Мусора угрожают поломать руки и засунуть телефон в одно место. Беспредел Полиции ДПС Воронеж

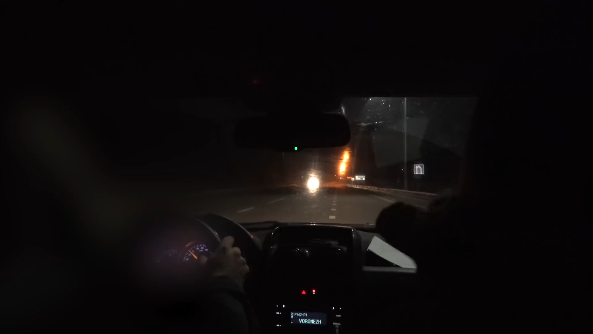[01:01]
Здесь вот, и короче, я остановился. Остановился здесь. Ну, поворачивай. Ну, короче, вот отошел туда, вглубь, потому что здесь, блядь, машин ездит. Там люди стояли на остановке. Ну, что там будут? Стояли там, базарили. Понятно. Ты, получается, здесь что, остановился дальше? Остановился здесь, пошел туда. В лес, да? Да. Ну, справа нужду, соответственно. Естественно, обоссался. Обратно иду. Вот. Черный автомобиль вот там, на той стороне. С левой стороны от нас, да? Вот абсолютно. Вот где сейчас едет машина. Вот там. Где? Ну, там арка.
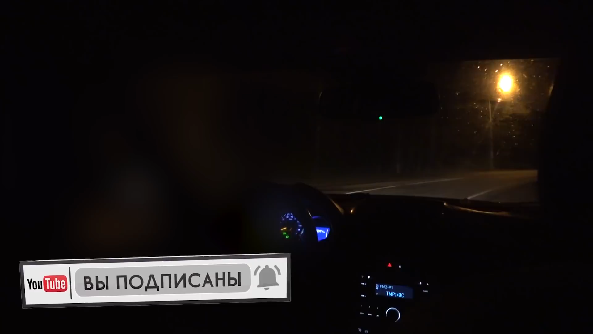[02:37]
Как раз они остановили тебя. Да.
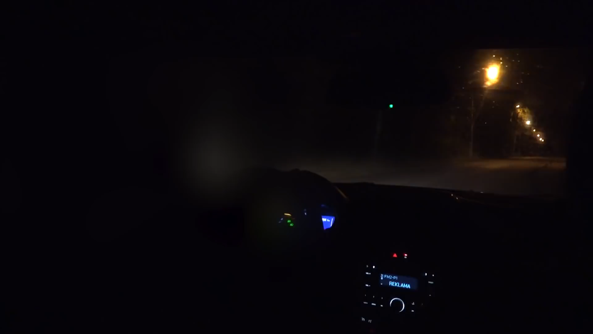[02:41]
Ну, ты расскажи вкратце, значит, когда они тебя остановили, как все происходило? Еду, сзади люстра, и он меня обгоняет слева. Руками машет, останавливаюсь. Я останавливаюсь, вот тоже вот выходит, ваши документы. Запрещенные что-нибудь имеется? Говорю, нет, конечно. Вот документы, смотрит документы. Оп. Он какой-то сзади едет один, еще не знаю, может быть он. Я также вот медленно ехал. Ну, как себя чувствуем? Я говорю, отлично. Выйдите из машины, пожалуйста.
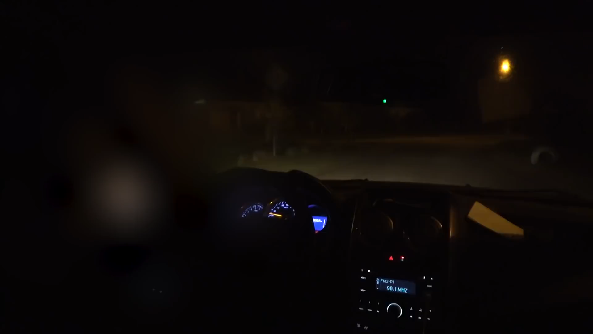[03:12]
Я выхожу. Вот. Вот здесь он, кстати, включил люстры у пятерочки. Вот я его увидел сзади. И вот буквально, наверное, сейчас покажу, где меня остановили. Вот это здесь. Я остановился. Не, стоп, я чуть дальше.